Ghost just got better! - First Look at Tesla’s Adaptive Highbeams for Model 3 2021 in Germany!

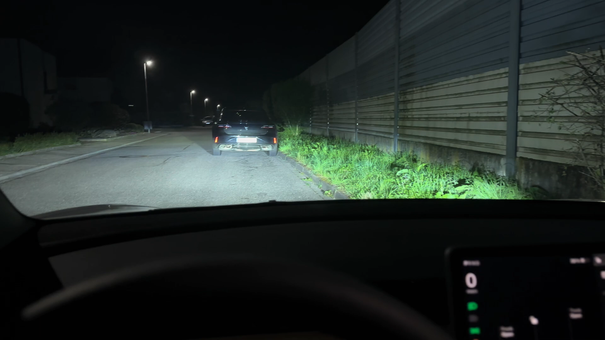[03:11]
Let's turn on the car. Let's put away that information thing.
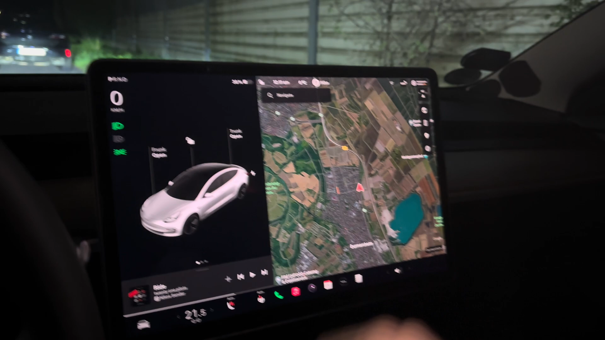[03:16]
Also, my seat recently did get into his right position more often.
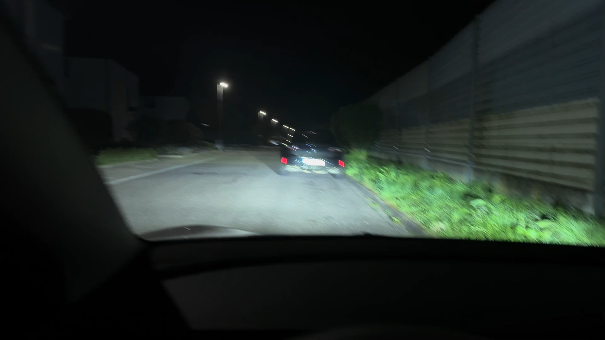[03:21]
That's pretty cool. Let's turn off those interior lights. And yeah, put the car into gear. And let's head out of the village. I'm gonna cut to when the high beams turn on first in just a sec.
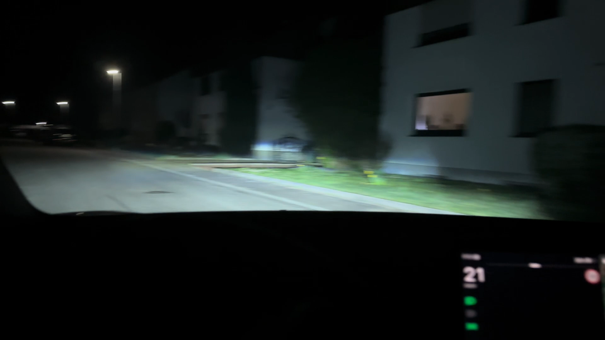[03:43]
And you just saw them turn on, I hope.
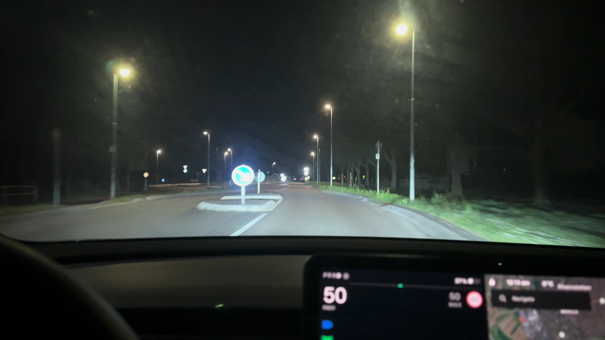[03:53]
That's a completely different animation, I would say than before. Before it just turned on like hard on. And now it like dimmed up. So you can see it dimmed down and now it's dimming up again. And it's still confused by signs, I would say.
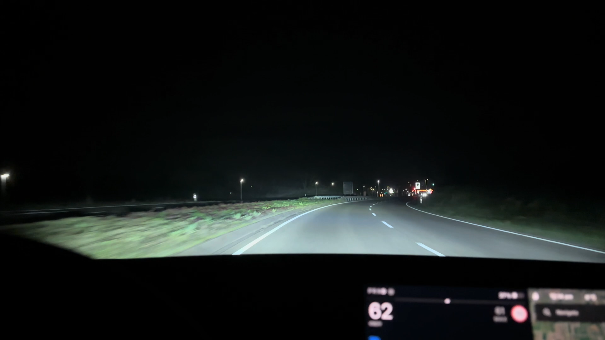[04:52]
So there's a guy to my right. And you just saw how it dimmed down. Oh my god, that's so cool. That's so awesome. I really missed that feature for so long. I have my car for seven months now, maybe something around there since the end of June.
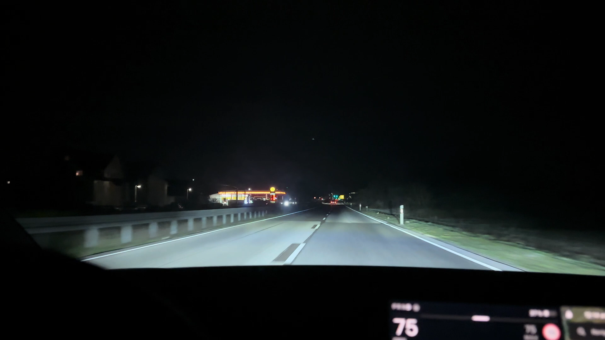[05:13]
And it didn't have the feature. And now it does. Oh, that's so awesome. You can really see how it disables the high beams in the center. And like moves them around. Also around the traffic lights because it thinks those are real lights. Let's just go through the village here.
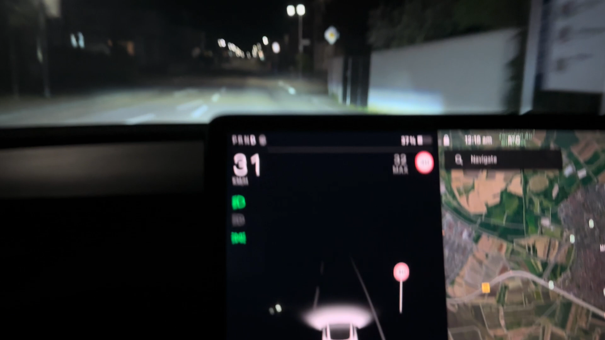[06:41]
because in reality it looks a bit, uh, softer and with better proportions than it looked in the video.
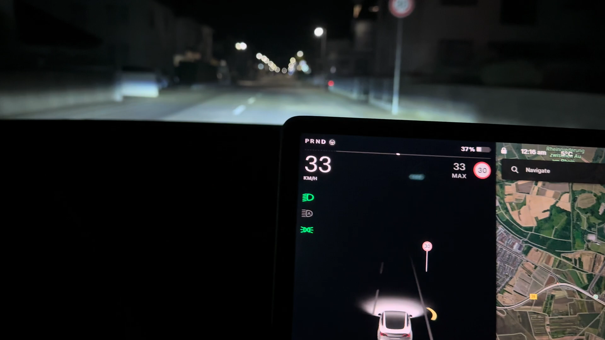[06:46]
Um, it even turns on, I'd have to, I'd have to have light, um, high beams in the village. That's a bit stupid, but you can see it dim up and down there, because it recognizes cars and lights and tries to not blind them. Um, that's really, really awesome.
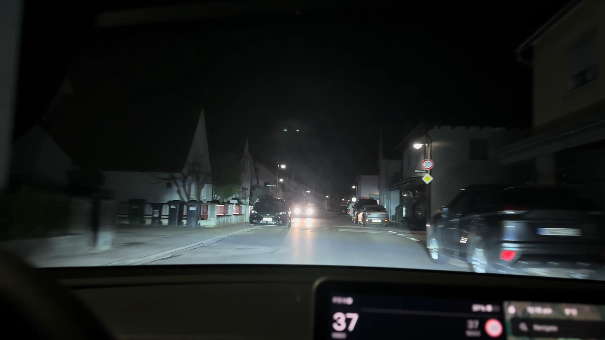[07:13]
Okay. I'm, I guess I'm not gonna, uh, just cut to the next village, because you can see it's so good here. It needs some tuning to get better, because it shouldn't do that inside of a village or town.
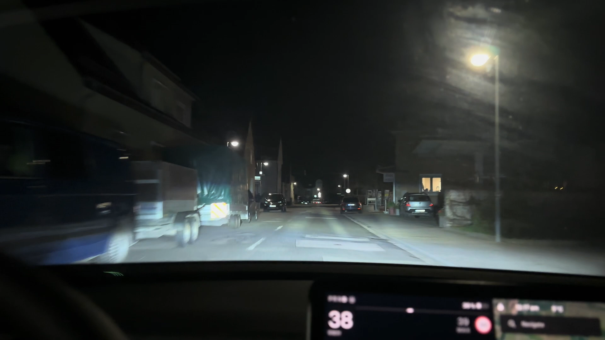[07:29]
But, um, if it works better than before and recognizes oncoming traffic, like, better, then it shouldn't be a big problem. But it's dimming up and down and up and down all the time. Um, that's, it's soft enough to, to not be, uh, like, what's the word? It should not take too much attention to it.
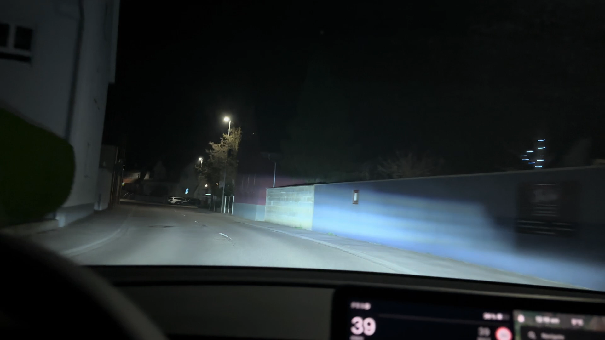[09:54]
I think it still would blind them because I'm not sure if it would recognize them early enough.
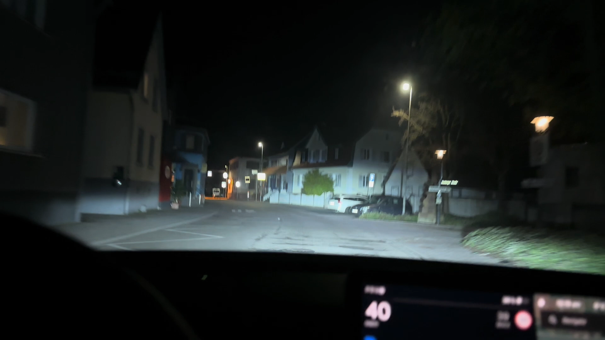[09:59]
But yeah, not that, not that bad. At least it's better than before. Um, so I see this as an absolute win. Um, um, you can also see it's not blinding the person in front of us and they're smart. So that's pretty nice. But yeah, I would say that's a very positive result.
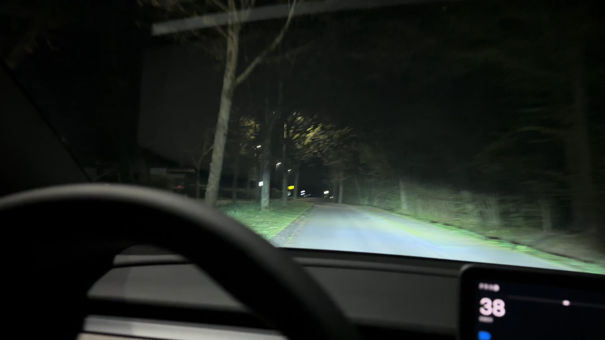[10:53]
I would just like it to like turn in there when I'm turning because the projectors can do that.